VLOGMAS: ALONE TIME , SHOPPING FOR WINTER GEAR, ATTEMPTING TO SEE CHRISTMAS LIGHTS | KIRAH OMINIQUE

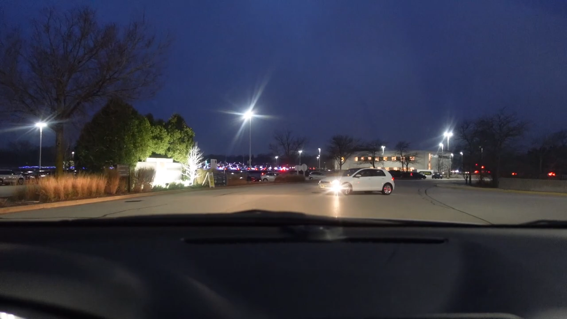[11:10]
by the mall i'm about to go in northburg mall and look at these lights i'm about to get closer hold on you can't really see you on camera
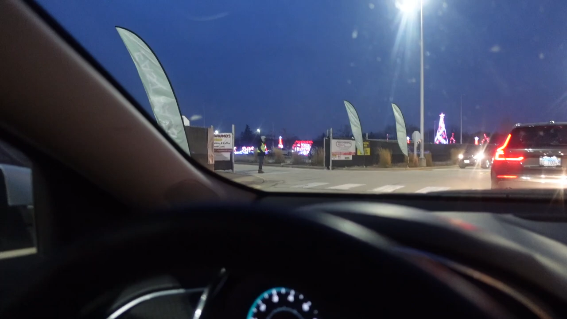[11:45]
the entrance that you get to go look at it okay i'm gonna go to
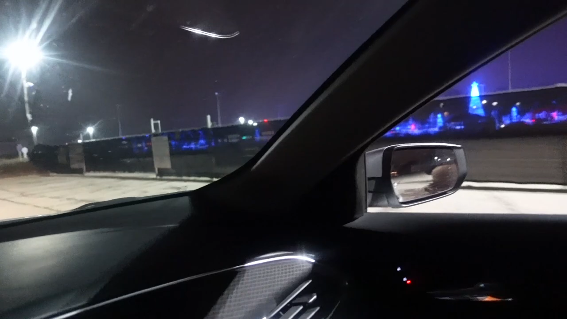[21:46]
that's crazy look at that big ass tree like look at it flashing